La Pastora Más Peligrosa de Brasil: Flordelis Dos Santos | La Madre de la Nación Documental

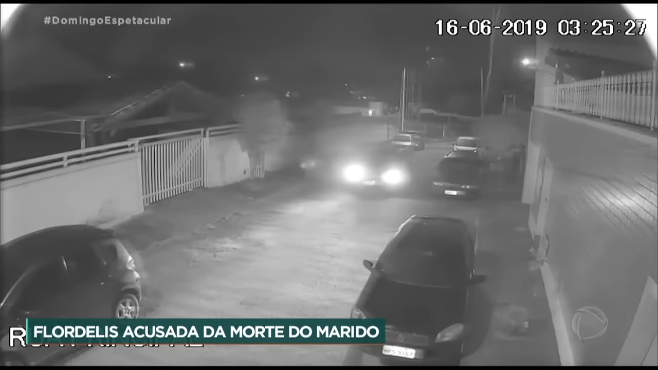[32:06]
las cámaras capturaron que un Uber estacionó fuera.
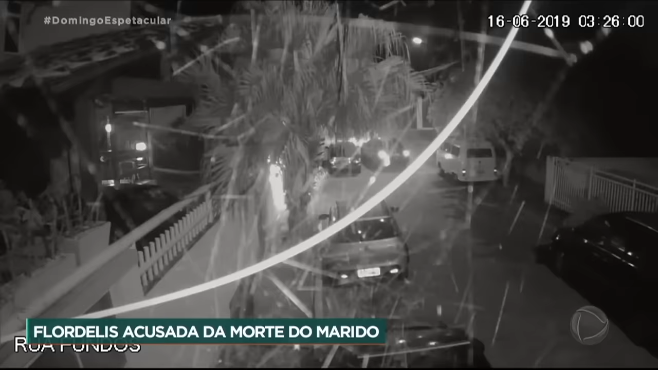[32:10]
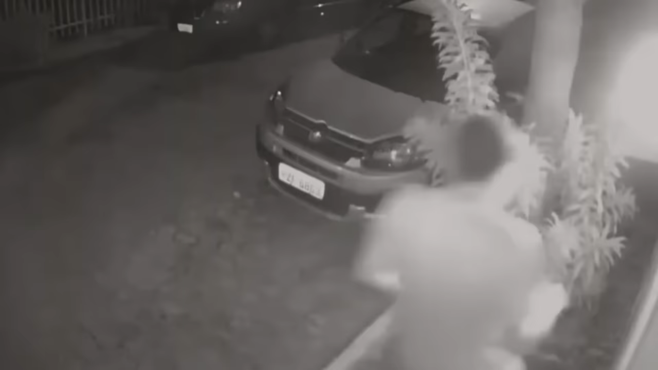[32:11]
Uno de los hijos de la pareja pareció correr dentro de la casa, después regresar al Uber e irse rápidamente.
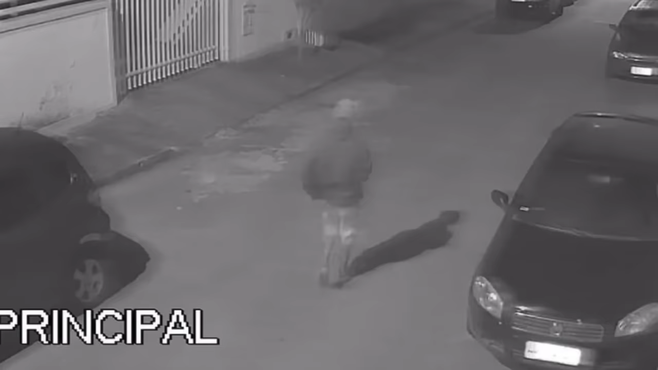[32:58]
En particular, los investigadores querían hablar con el joven captado en la grabación justo antes del asesinato de Anderson.